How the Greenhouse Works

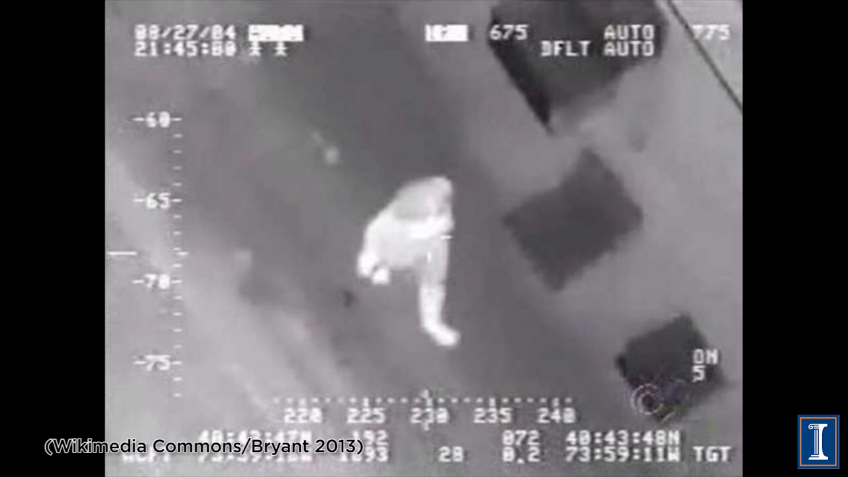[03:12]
You can see the person bright as day as if the bushes weren't even there because the person is so much warmer than the surrounding, they're giving off this radiation, this infrared radiation. And this infrared radiation is not sensitive to your eyes but could be to some night vision detector.